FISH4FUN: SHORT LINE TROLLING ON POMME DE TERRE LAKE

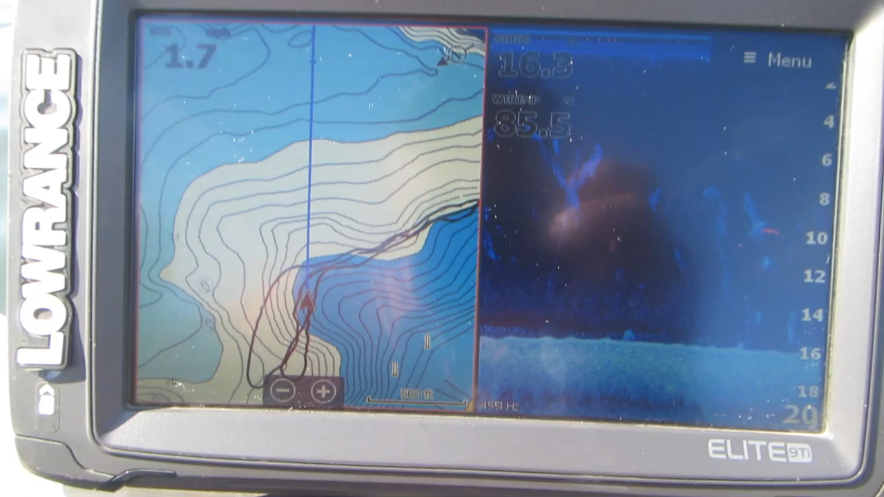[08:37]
in this clip you can see that we have turned around now and we will simply go back and forth following our trails over the area
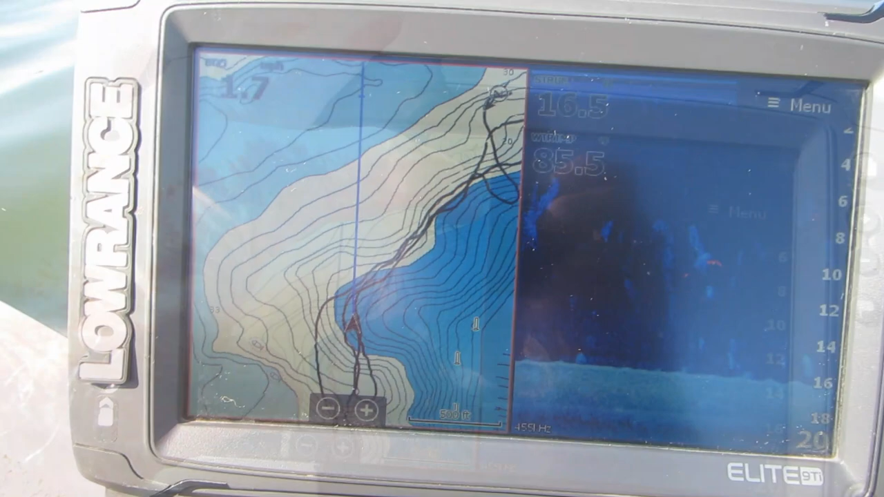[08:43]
in between my fingers there you can see the area that we're trolling and we'll continue to go back and forth and the trails help us stay in the spot where we're catching the fish
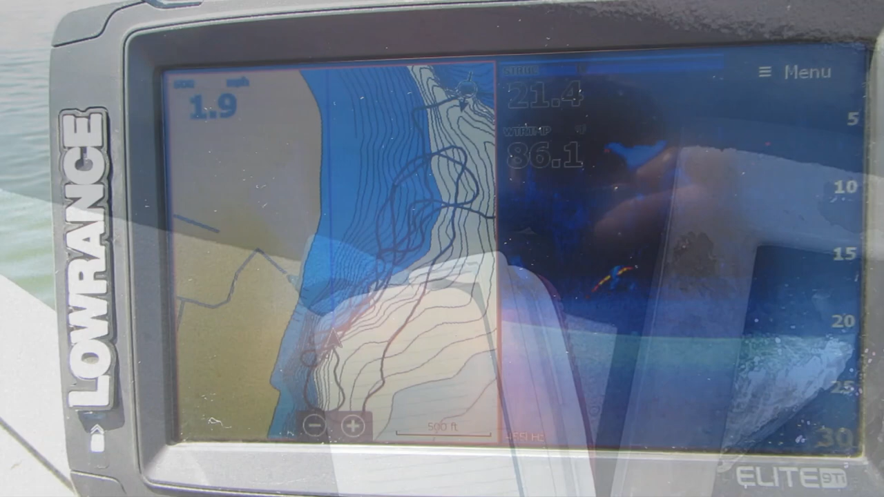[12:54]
Here the trails are showing you that I fished this cut bank back
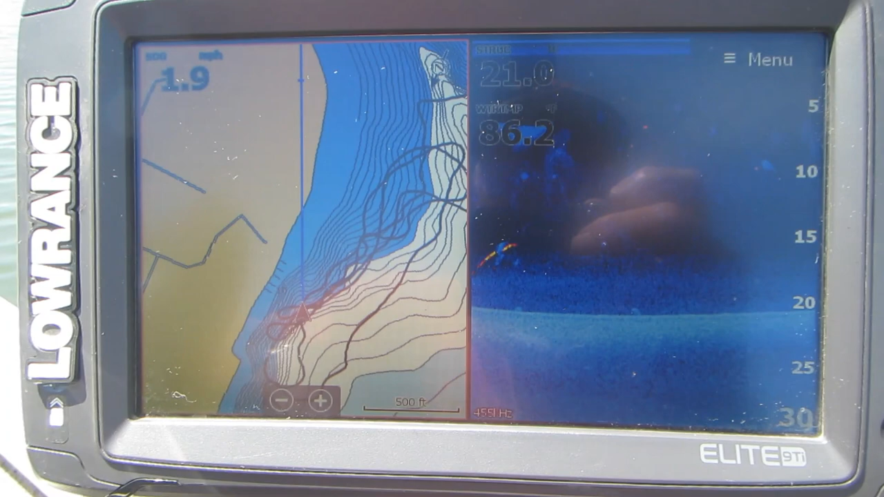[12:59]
and forth just the same as I did the two points in the first place that I fished.